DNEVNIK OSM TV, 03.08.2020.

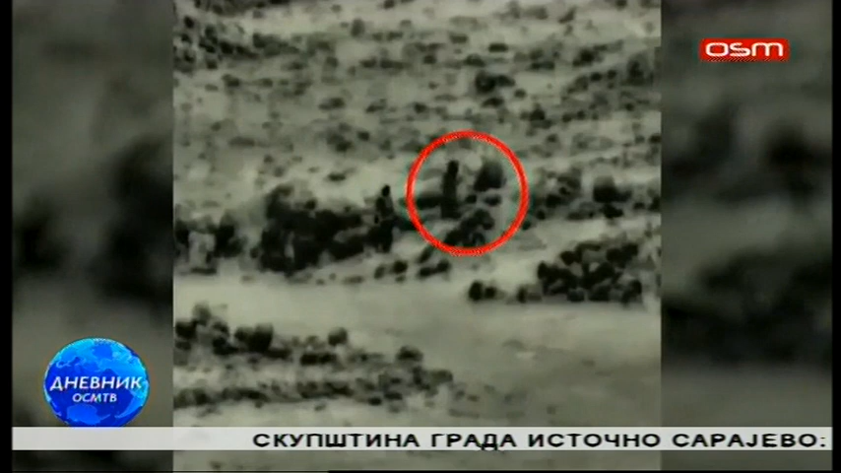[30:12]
Izraelska vojska saopštila je da je ubila četiri osobe koje su postavljale eksploziv u blizini izraelsko-sirijske granice Izraelske snage su očile grupu koja postavlja eksplozive na jugu Golandske visoravni Trupe sa zemlje i avioni simultano su gađali grupu od četvero terorista navedeno je u saopštenju izraelske vojske Ističe se da je grupa neutralisana prije nego što je uspjela da pređe u Izrael i da nijedan pripadnik izraelske vojske nije povrijeđen nije bilo reagovanja i Sirije Izrael kaže da još u lijek utvrđuju kome pripadaju